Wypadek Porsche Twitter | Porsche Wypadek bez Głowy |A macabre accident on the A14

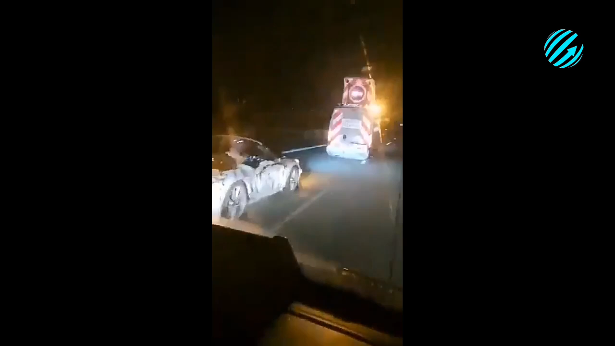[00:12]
Jedź, on już, on tylko musi się ten... TAMGO SAMOŻY WYHAMURAĆ! No to czekaj, Deli... Kurwa, nie wiem, chcesz samochód kurwa zniszczyć? Ale on z górki jedzie, on się zaraz może napędzi, dawaj... Nie wiem, kurwa... Dobra, podejdź do przodu, chuj, wyhamujemy go razem!